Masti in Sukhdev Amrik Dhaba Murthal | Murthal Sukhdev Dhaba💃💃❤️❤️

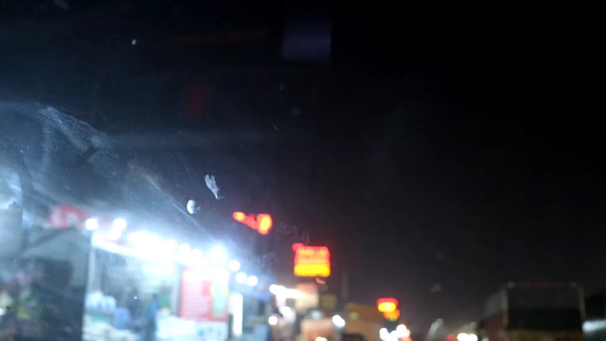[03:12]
और फिर ये अहूजा ढाबा आ जाता है हमारा, फिर ये झिलमिल ढाबा आ जाता है।